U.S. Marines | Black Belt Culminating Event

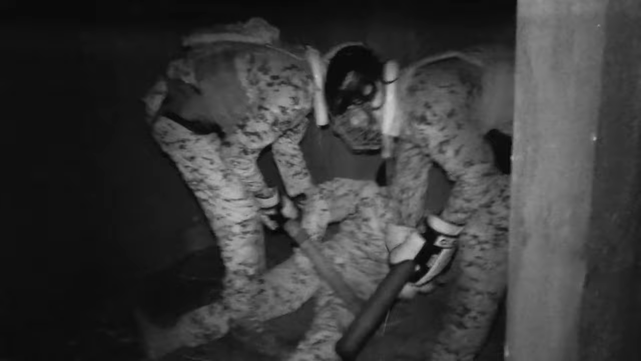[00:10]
I'm dying! We're gonna drag him out the building and pick him up once we're outside. Alright. I can't feel my legs! He'll be alright. He's never gonna help.